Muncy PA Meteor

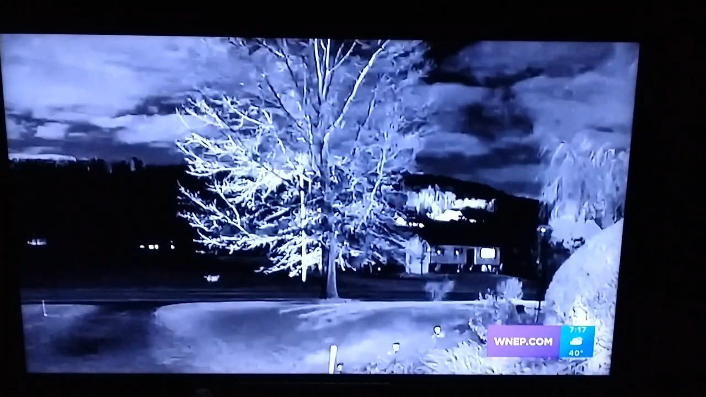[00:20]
This is from Patrick out in Muncie, and he captured this from his probably like a ring camera, some kind of outdoor security camera. The Geminid meteor shower peaks in about 10 days from now, but look here on the right side of your screen. He captured one of these bright fireballs from the Geminids. You can get these bright fireballs in the weeks leading up to and the weeks after peak, and he just happened to capture one on his camera between about 7.30 and 7.35 last night. You see that little bright flash there across that mountaintop?